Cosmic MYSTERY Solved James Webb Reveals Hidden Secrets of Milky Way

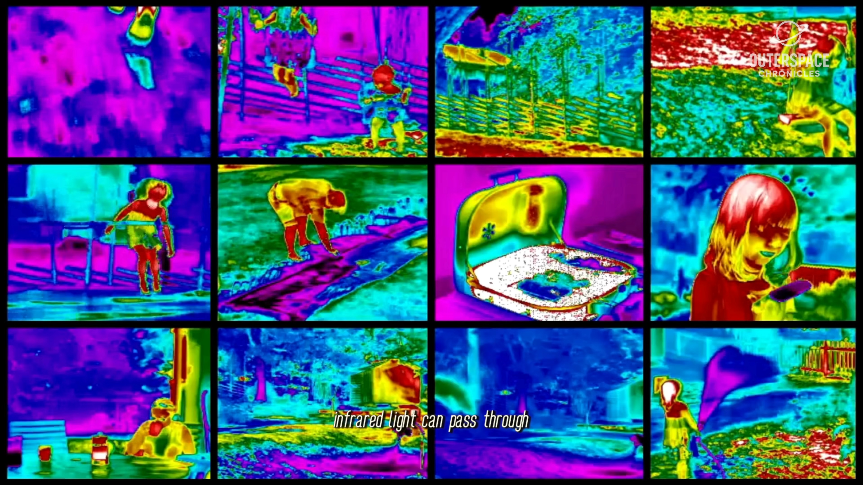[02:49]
You can think of it in the same way a thermal camera can see the heat signature of a person through thick smoke.